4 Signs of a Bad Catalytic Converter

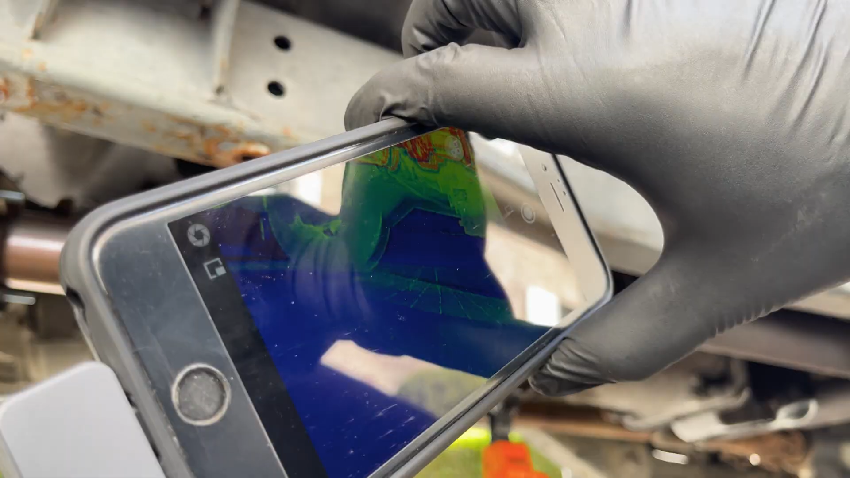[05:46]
We've got this super small thermal camera that plugs in your phone and is easy to work with. We'll link to it in the description below so you can easily find it.
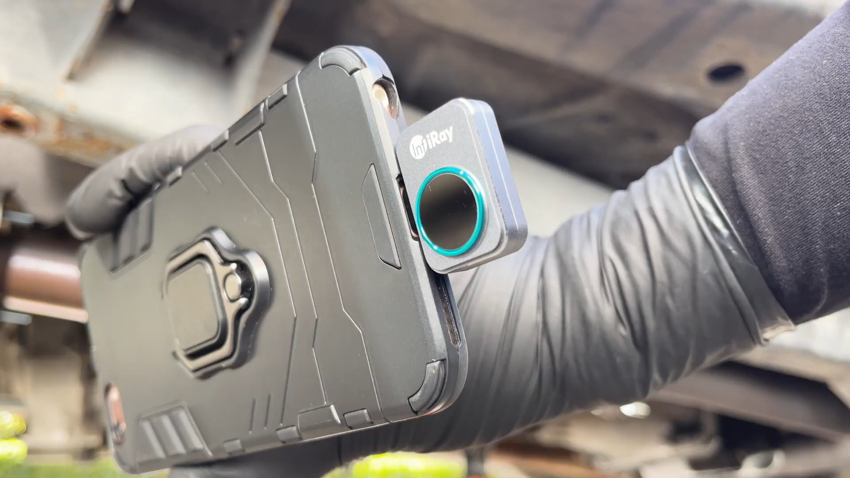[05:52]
You can use this to test for a restriction in your exhaust system as well as to see if your catalytic converter is working. First drive your car for about 15 minutes so it reaches operating temperature.
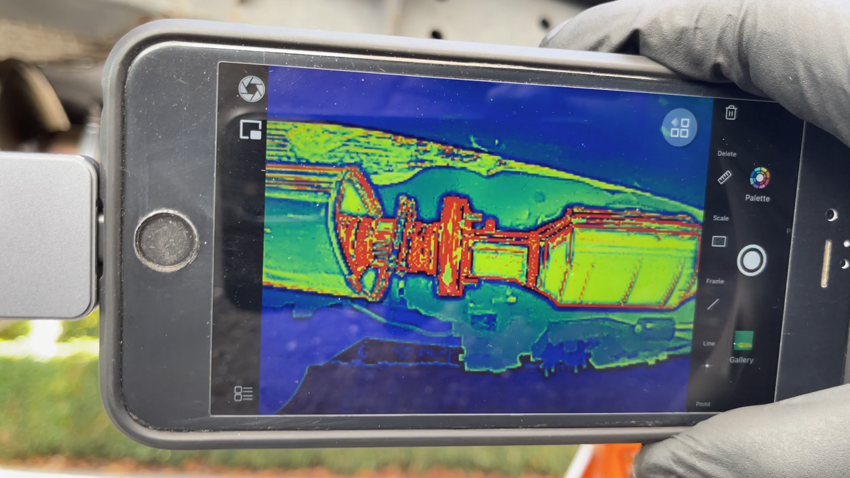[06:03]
Idling your car does not warm up your catalytic converter enough for it to start working properly.
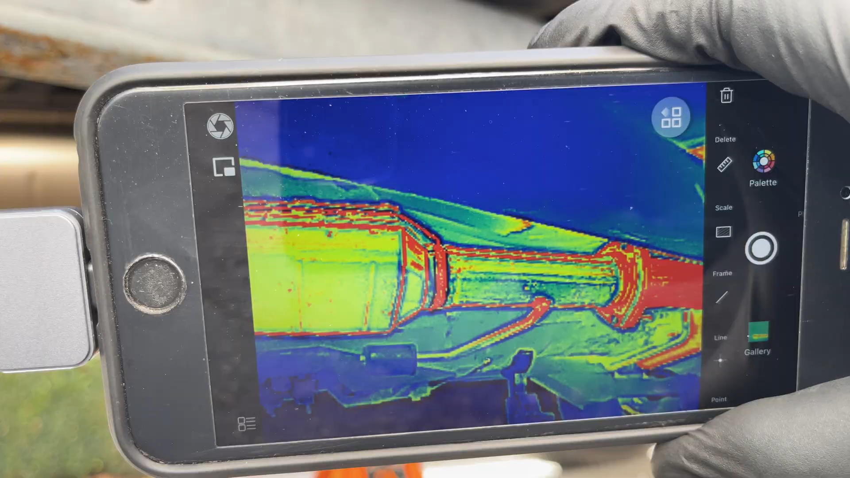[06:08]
And because we had to first remove the skid plate again after the test drive so we can see the catalytic converter, it has unfortunately cooled down a bit.
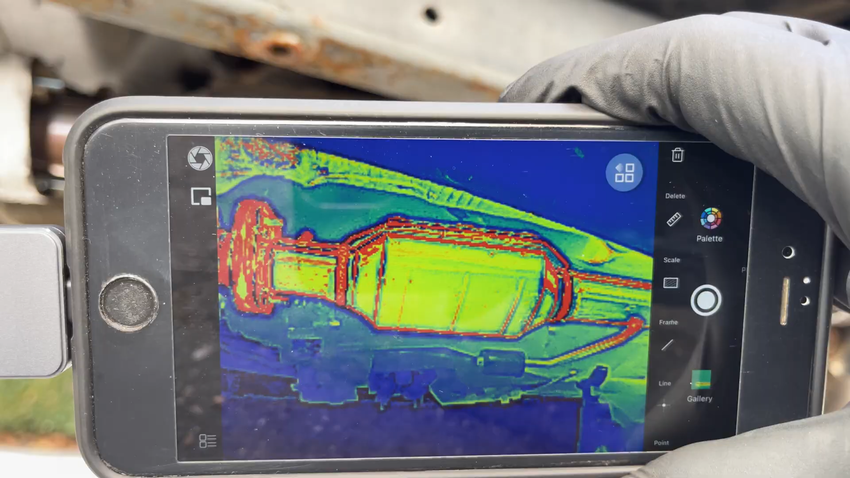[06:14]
With your car warmed up, compare the area before and after the catalytic converter.
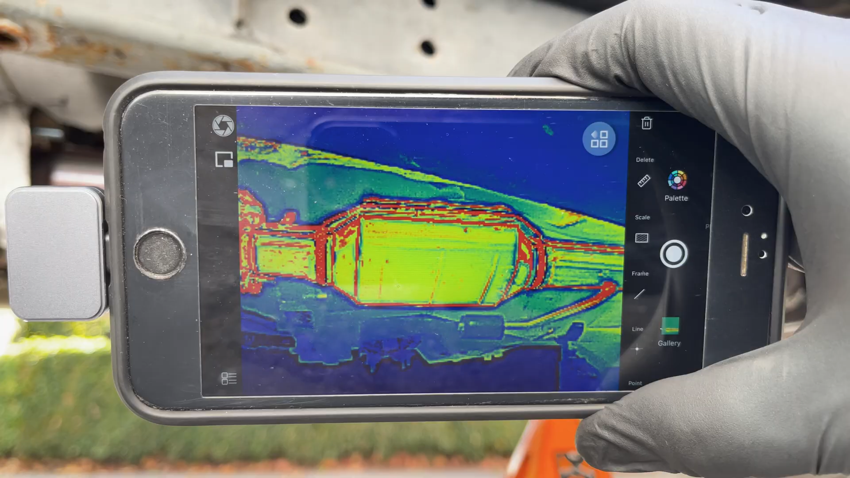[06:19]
If the inlet has the same temperature as the outlet, the catalytic converter doesn't work properly or isn't at operating temperature yet because the chemical reaction in a catalytic converter causes a temperature increase.
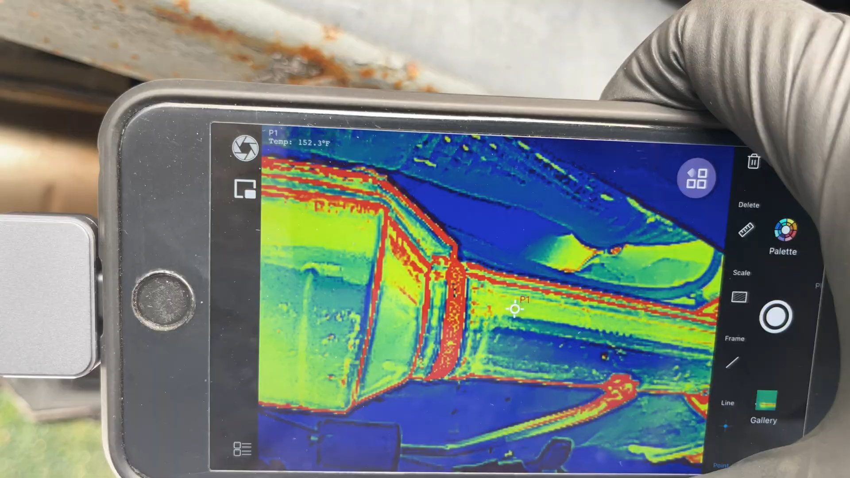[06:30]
On screen: spot 152.3°F
In our case, the outlet is still a good 100 degrees warmer,
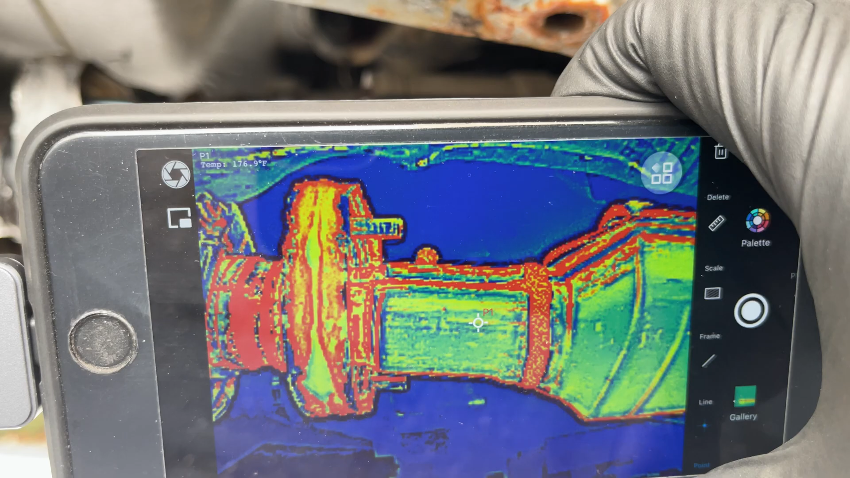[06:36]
even after cooling down a bit, which is normal. But if the inlet is hotter than the outlet, there's probably an obstruction.